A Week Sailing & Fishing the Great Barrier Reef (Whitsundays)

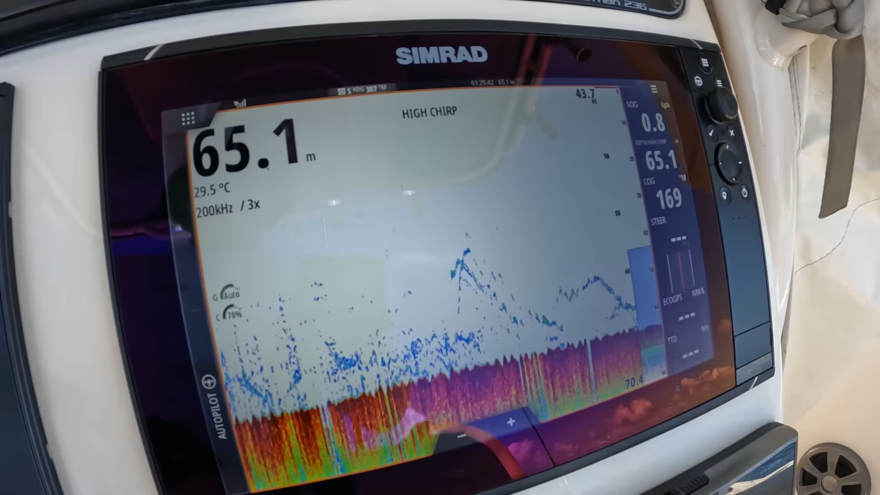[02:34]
On screen: depth 65.1 m, water 29.5°C
yeah it's a little bit on the sounder the fish are sort of hugging really tight at the moment down the bottom so it's
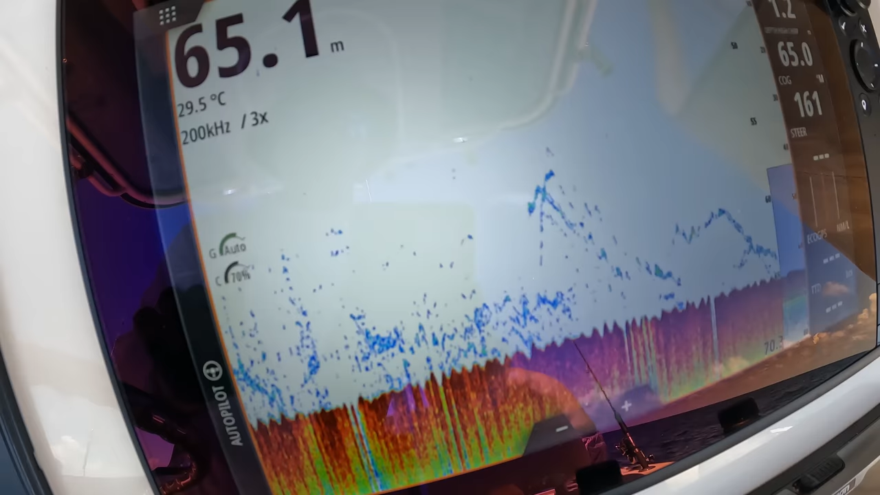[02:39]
On screen: depth 65.1 m, water 29.5°C
a few fish a little bit higher so yeah
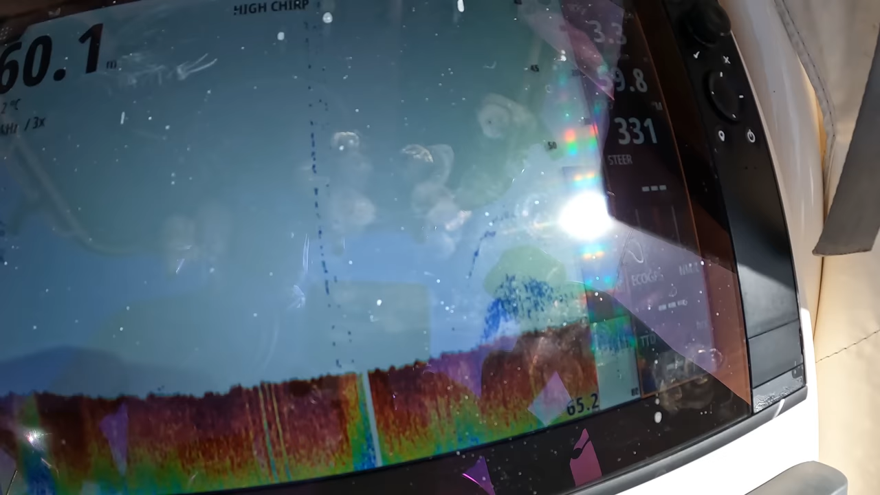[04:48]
so there we go we've got a couple of nice fish just marking down the bottom sign for the glare
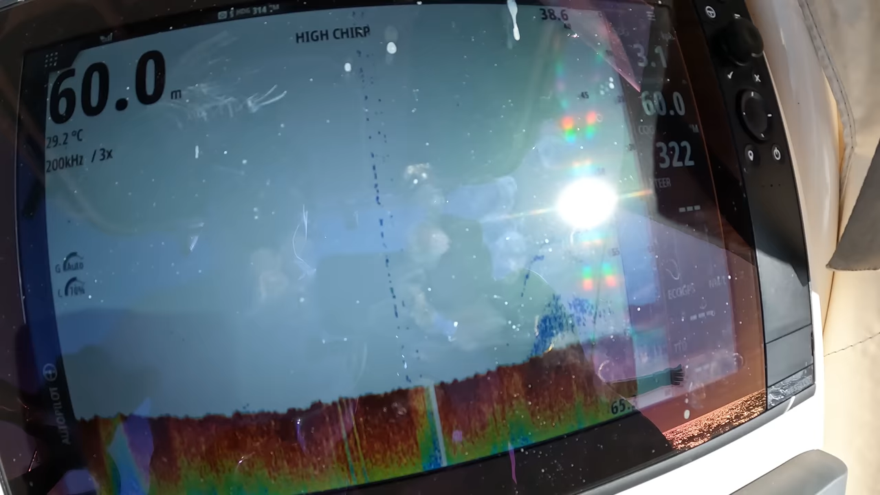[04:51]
On screen: depth 60.0 m, water 29.2°C
but um about 60 meters at the moment so
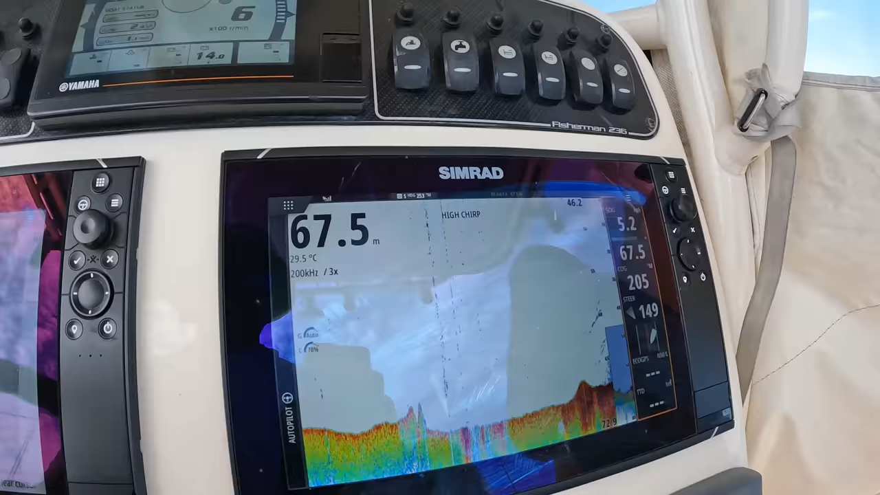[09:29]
On screen: depth 67.5 m, water 29.5°C
we're just traveling at about uh 28
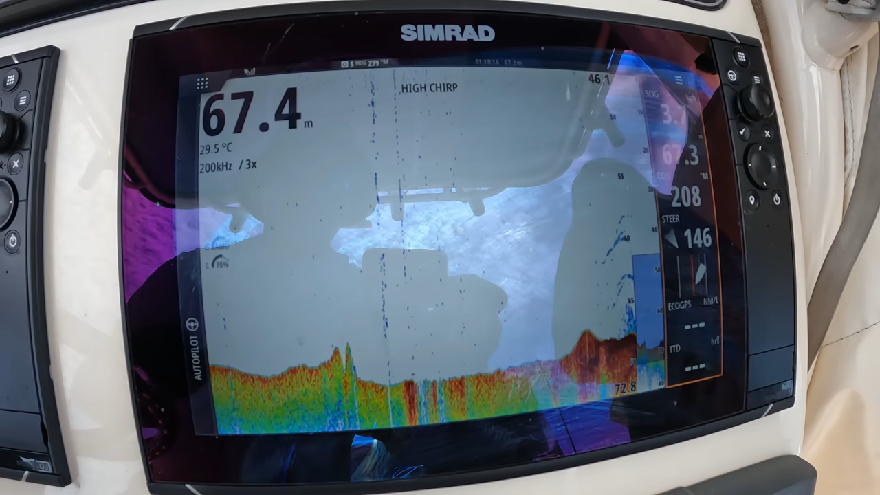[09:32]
On screen: depth 67.4 m, water 29.5°C
knots i'd say and um just heading
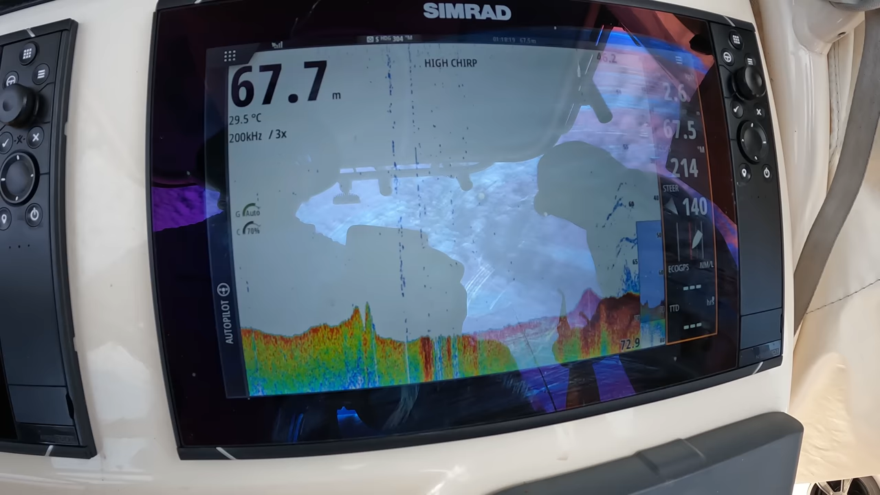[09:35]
On screen: depth 67.7 m, water 29.5°C
north and basically saw a small
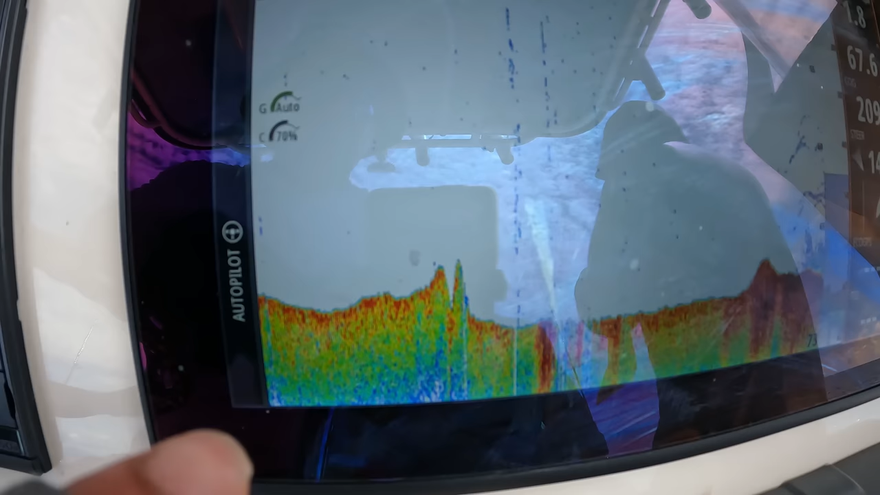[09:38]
little spike you can see just there that second little bump interested
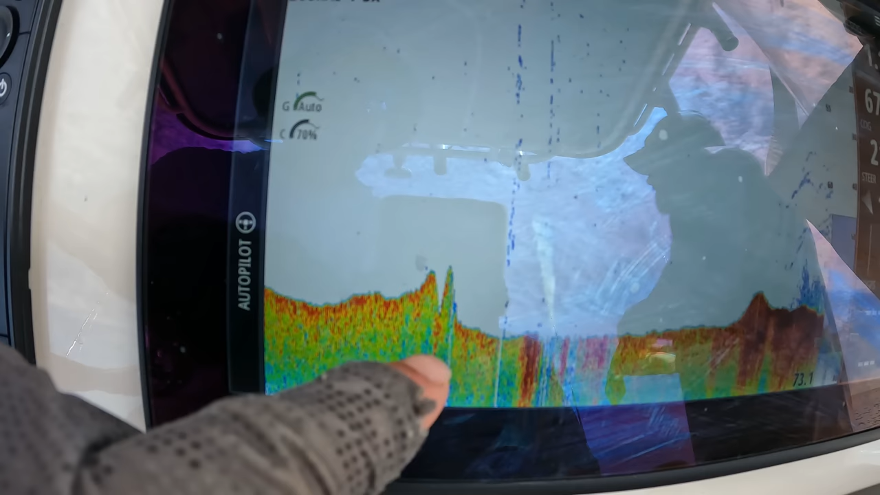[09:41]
me and so i'm only just slowly drifting back onto the marks now really slowly
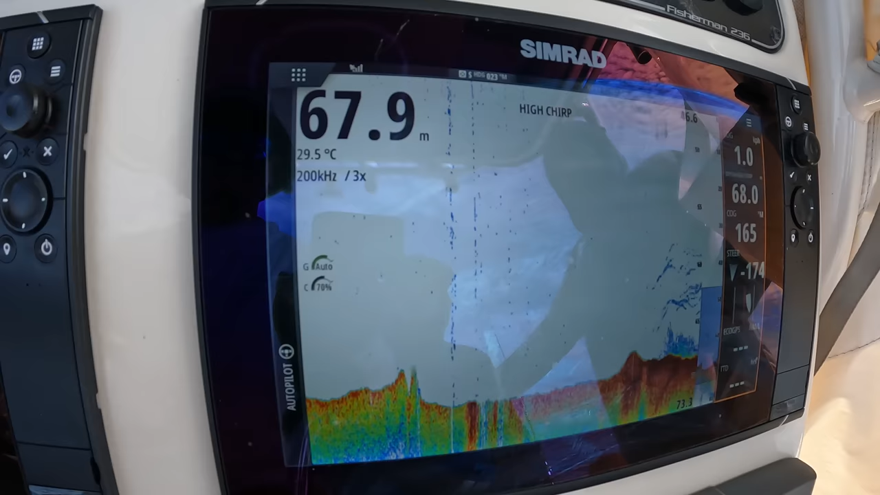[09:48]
On screen: depth 67.9 m, water 29.5°C
and circling back over it and so i'll just pan back over here so you can see i'm slowly driving
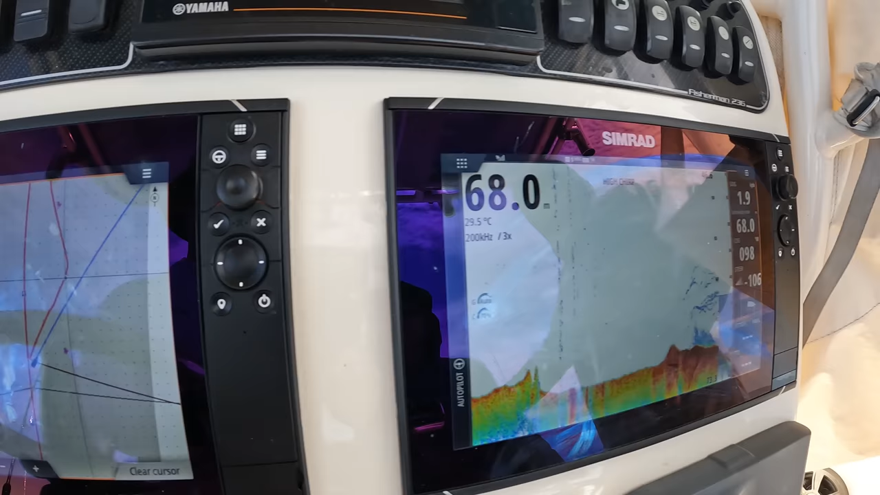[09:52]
On screen: depth 68.0 m, water 29.5°C
back over it now and yeah like the sound is that absolutely lit up um
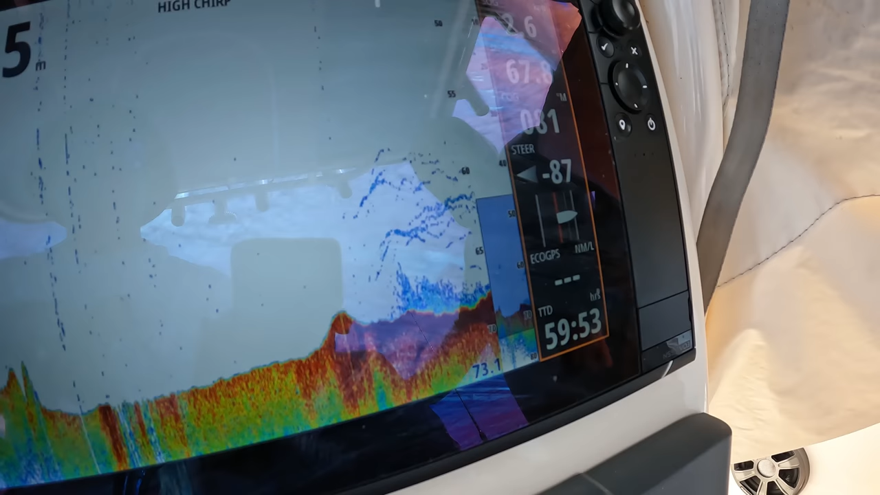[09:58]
definitely some nice individual arches just sitting above the bottom so i've never
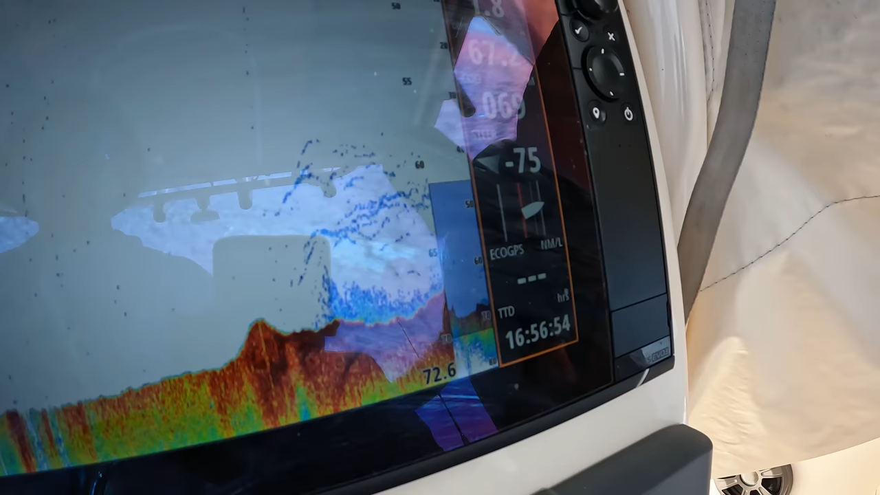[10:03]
dropped i've never fished a spot so yeah
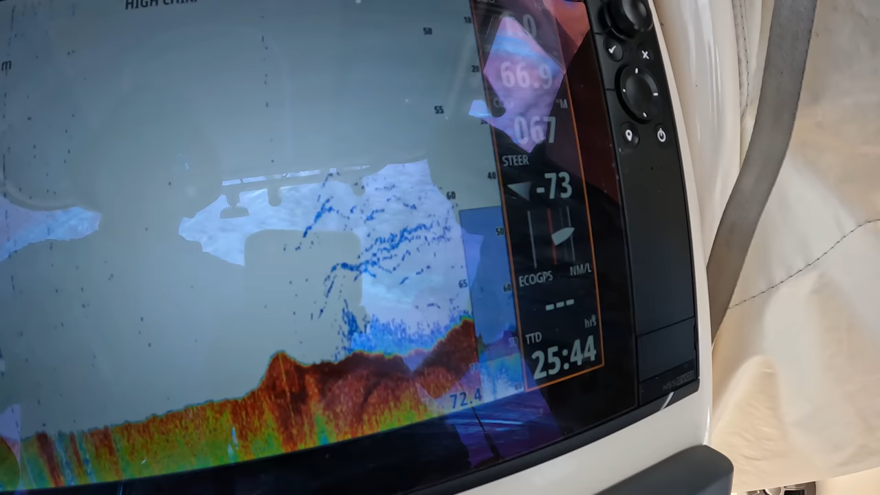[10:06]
pays to have a transducer that can read the bottom at speed because that way you're um constantly searching for new ground as you as you're
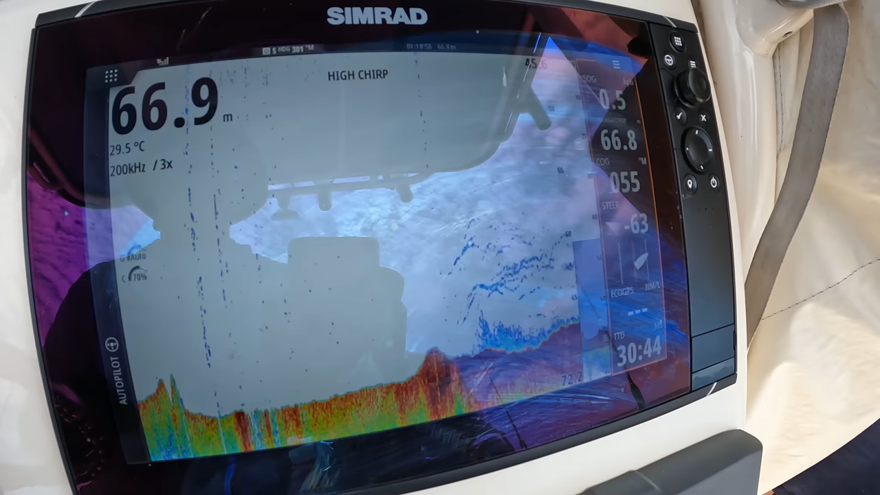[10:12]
On screen: depth 66.9 m, water 29.5°C
traveling so we're going to get uh lined